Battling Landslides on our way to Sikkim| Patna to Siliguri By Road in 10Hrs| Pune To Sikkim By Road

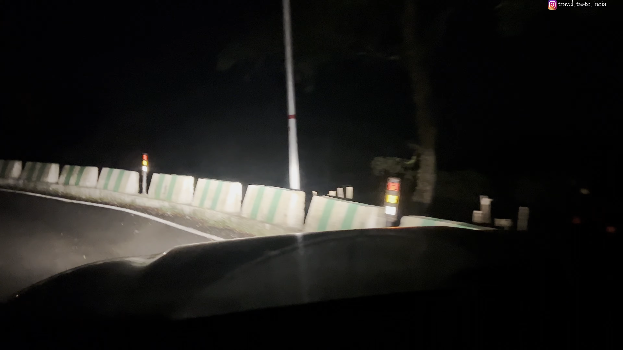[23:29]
लेकिन जो एल्टीट्यूड गेन है पर टर्न, बाय द वे थार 4x4 में चल रही है, क्योंकि चढ़ाई बहुत स्टीप है।